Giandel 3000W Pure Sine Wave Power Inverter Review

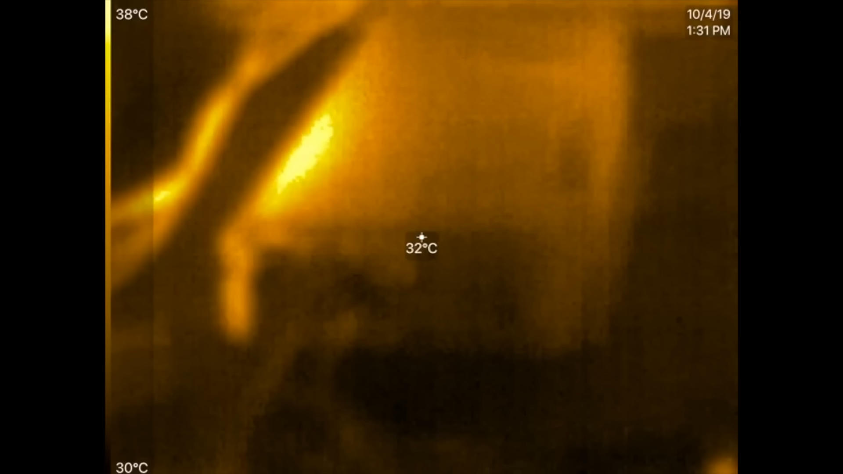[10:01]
On screen: spot 32°C, scale top 38°C, scale bottom 30°C
So you can see that the
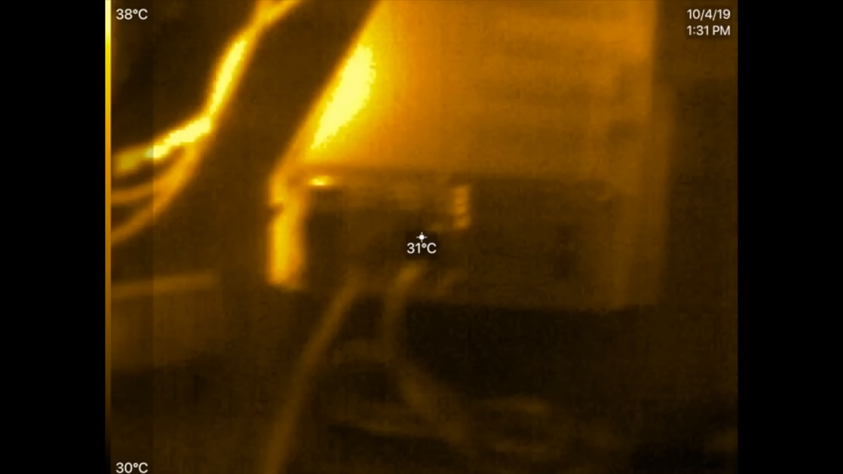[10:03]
On screen: spot 31°C, scale top 38°C, scale bottom 30°C
inverter is getting hot on that side. That's where the MOSFETs are at.
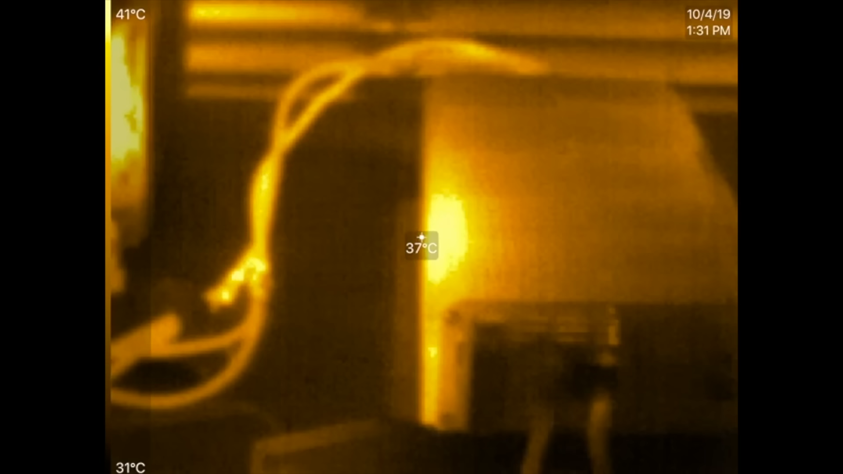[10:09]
On screen: spot 37°C, scale top 41°C, scale bottom 31°C
And you can see that the cables are getting hot there. Oh, yeah. Let's look at the cables here.
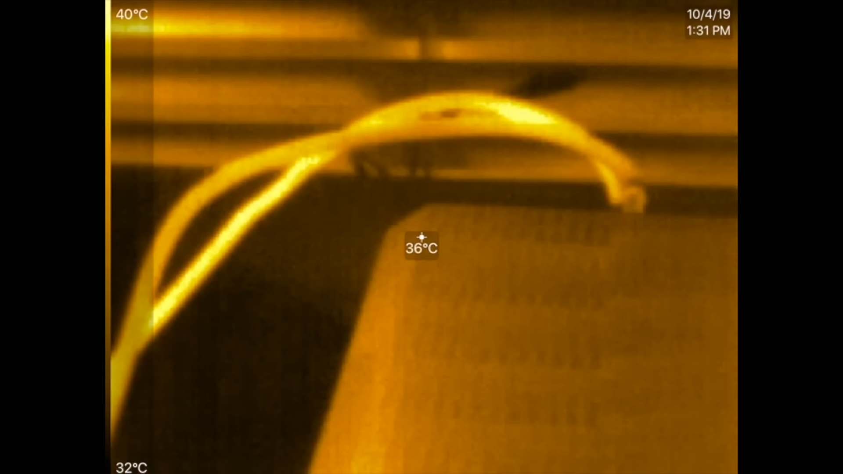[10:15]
On screen: spot 36°C, scale top 40°C, scale bottom 32°C
Those cables are around 40 degrees C.
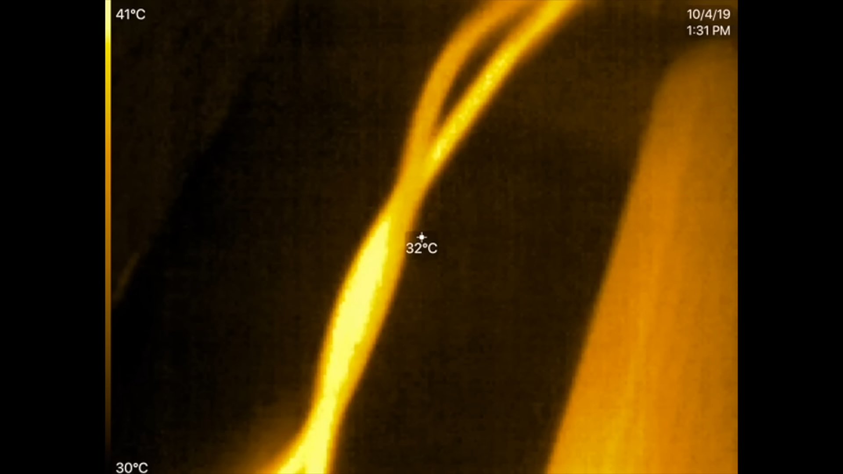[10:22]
On screen: spot 32°C, scale top 41°C, scale bottom 30°C
41 right there.
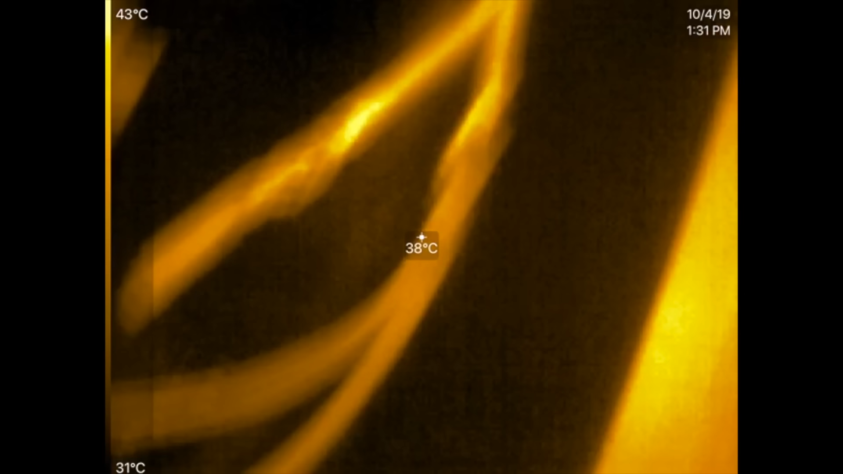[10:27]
On screen: spot 38°C, scale top 43°C, scale bottom 31°C
Where these ones are at 38. All right. So these guys are.
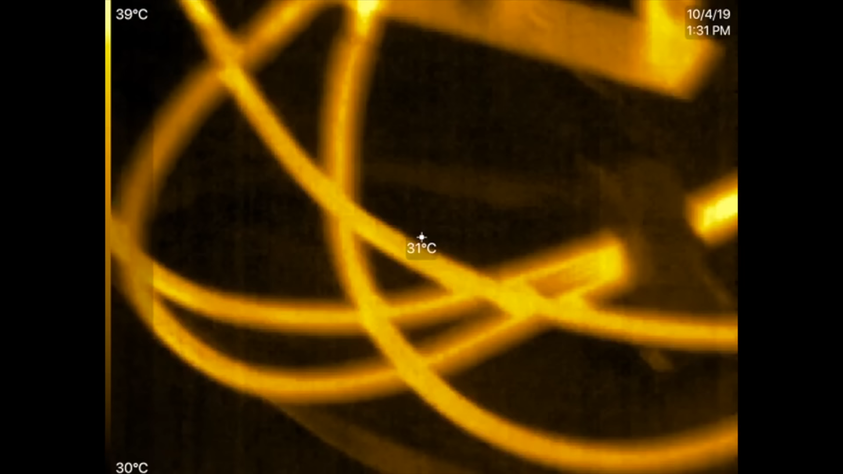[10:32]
On screen: spot 31°C, scale top 39°C, scale bottom 30°C
Oh, those little ones are at 40.
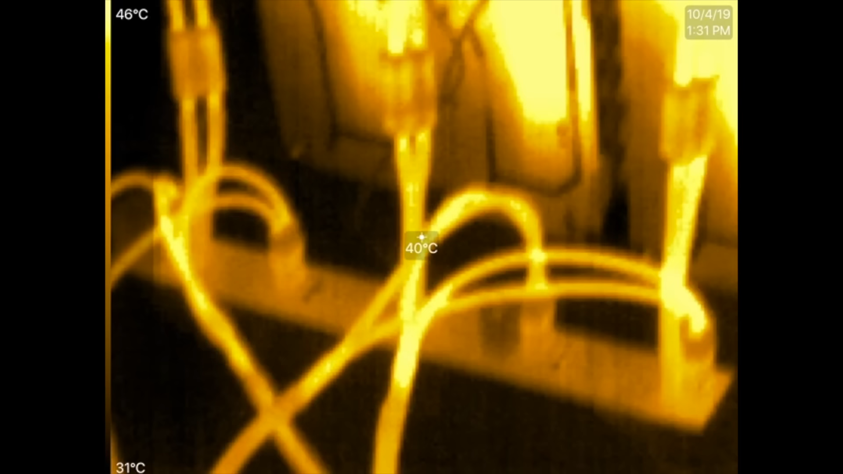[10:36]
On screen: spot 40°C, scale top 46°C, scale bottom 31°C
And then those DMSs are at 45.
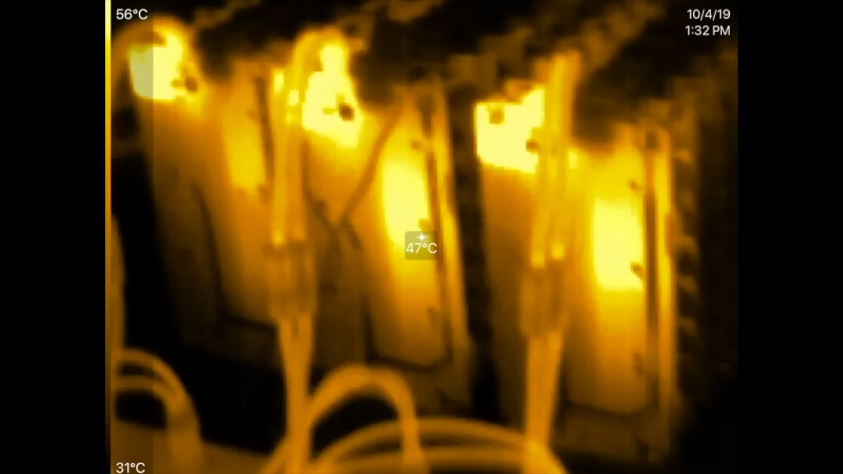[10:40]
On screen: spot 47°C, scale top 56°C, scale bottom 31°C
Almost 50.
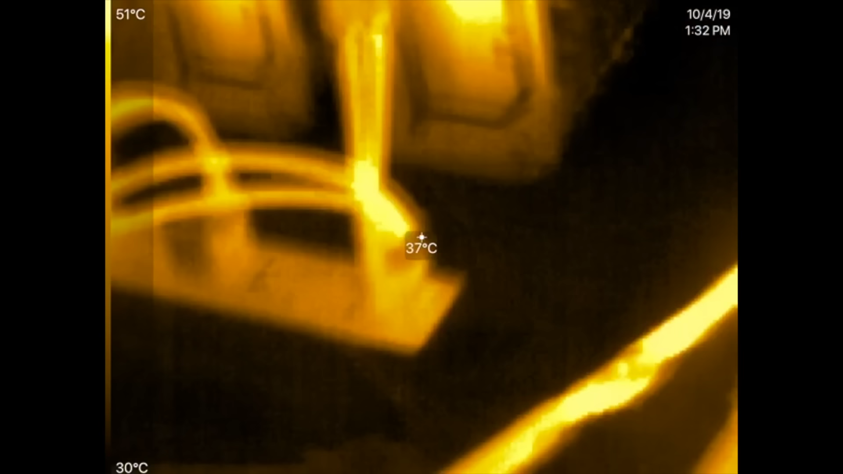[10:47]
On screen: spot 37°C, scale top 51°C, scale bottom 30°C
And that is at 120 amp load, right?
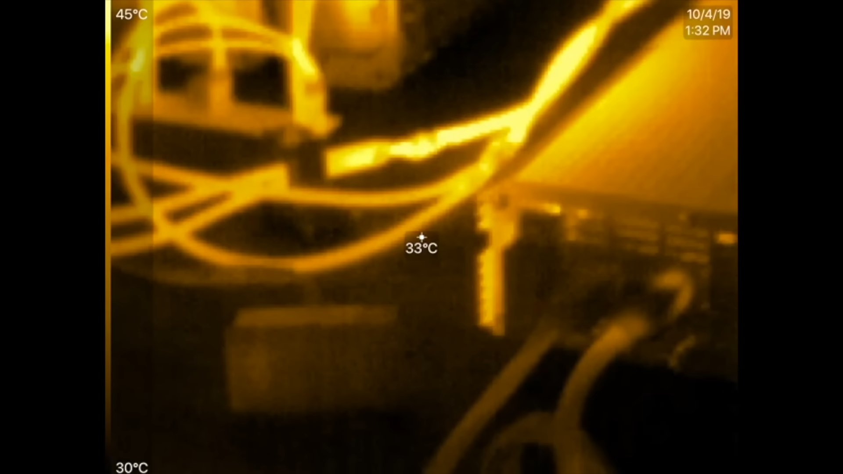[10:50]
On screen: spot 33°C, scale top 45°C, scale bottom 30°C
Those cables seem to be doing fine.
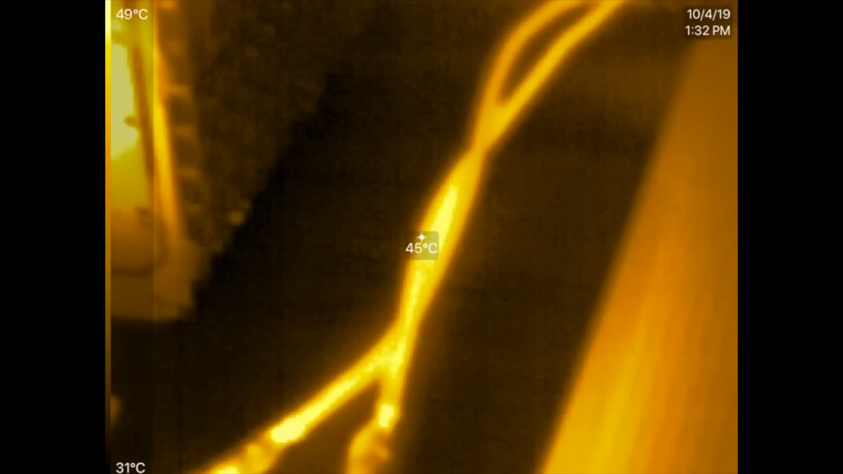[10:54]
On screen: spot 45°C, scale top 49°C, scale bottom 31°C
Almost at 50 degrees there. All right.